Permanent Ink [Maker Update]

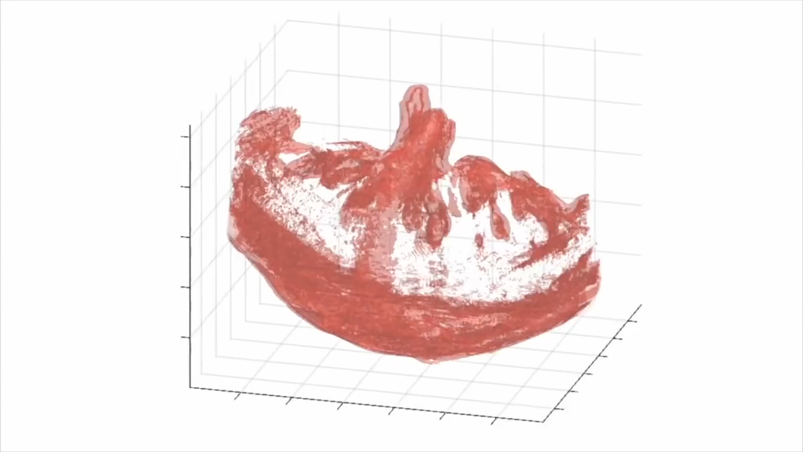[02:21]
Now, depending on what you're going for, you can either use this setup for an x-ray-free CT scan of semi-transparent objects such as flowers or vegetables,
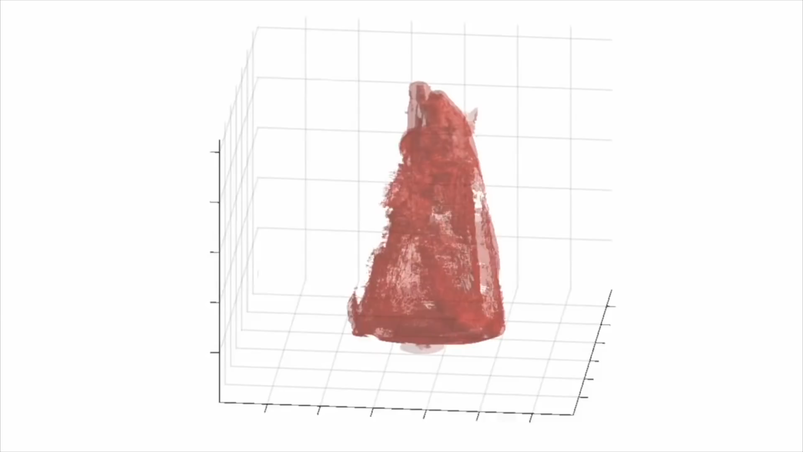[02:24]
or you can set it up as a 3D image scanner, which seems to be a little more practical.